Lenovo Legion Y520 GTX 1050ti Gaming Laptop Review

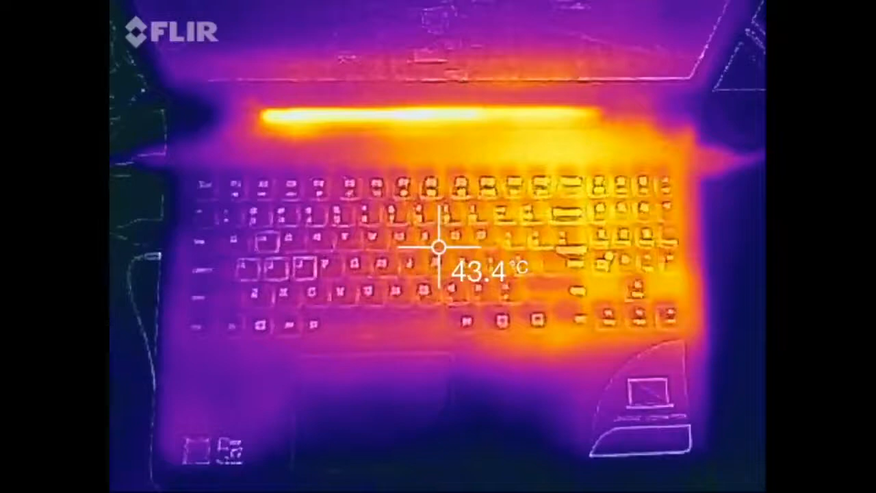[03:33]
On screen: spot 43.4°C
Even after an hour of Xtreme Gaming the exterior temperatures of the Wi-Fi 20 remain very cool. I was definitely impressed. Here you can see the temperatures hovering around 44 to 45 degrees Celsius which is very good.